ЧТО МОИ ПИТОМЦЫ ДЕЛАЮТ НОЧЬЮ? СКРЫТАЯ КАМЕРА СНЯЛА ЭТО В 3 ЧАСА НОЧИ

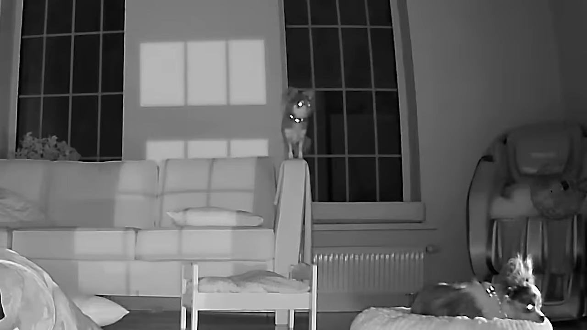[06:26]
В итоге она слазит с дивана.
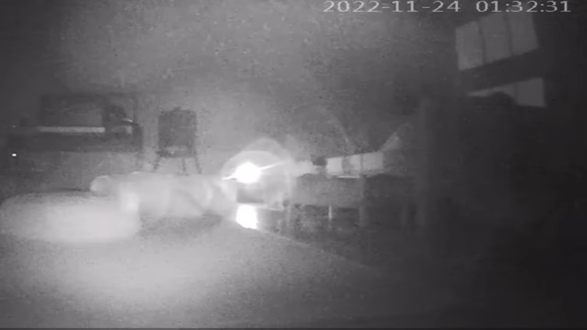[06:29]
Другая камера, кстати, заснимала, как и Софи в полвторого ночи залазила на диван и какое-то время смотрела в окно. Что привлекало их внимание там? Эти камеры обычно включаются именно на движение, но в какой-то момент все они, кроме этой, почему-то перестали снимать. А Софи замерла, как зомби, стояла не двигаясь, вглядываясь в темноту.
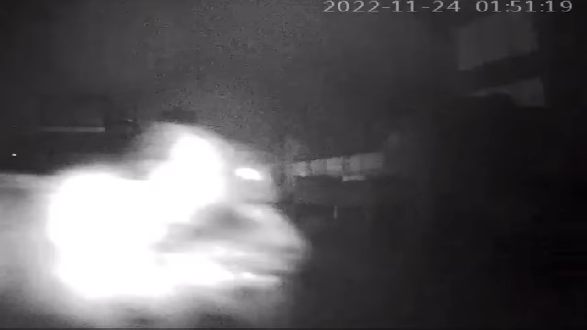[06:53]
Потом она подошла к камере, постояла возле нее какое-то время и почему-то громко гавкнула.
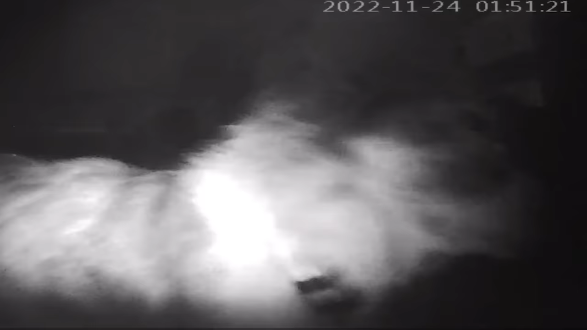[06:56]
На кого? Непонятно. Только посмотрите, что происходит на этих кадрах в 2.15 ночи. Камера даже повернулась на движение, Юмичур просто разнос какой-то совершает на диване,
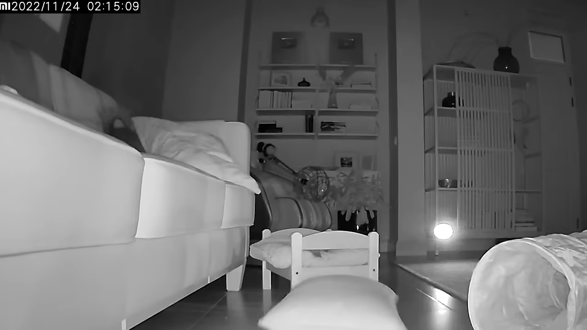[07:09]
ковыряется в этих подушках, роняет подушку, что-то там делает непонятно чего, а потом слазит с подушки, у нее, кстати, ошейник тоже светящийся, залазит на подушку вот на эту от дивана, ковыряется на ней,